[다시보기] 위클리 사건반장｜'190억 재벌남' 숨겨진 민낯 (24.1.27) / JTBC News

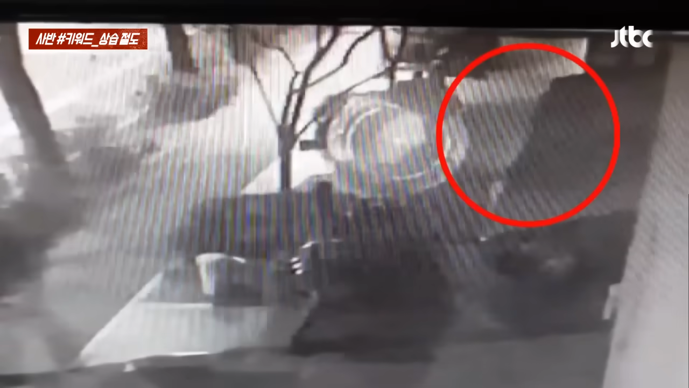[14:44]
자, 양 변호사님. 딱 봐도 기름 도둑 같은데. 그런데 여기서 더 충격적인 거. 저거 바로 폐유랍니다. 폐유. 그거 갖다가 어디에 쓰려고? 사실은 폐유라고 해서 그냥 버리는 기름은 아니라고 합니다. 이 일 자체는 지난 22일하고 24일 이틀에 걸쳐서 서울 영등포구의 물레동에 있는 한 치킨 주점 앞에서 벌어진 일인데요.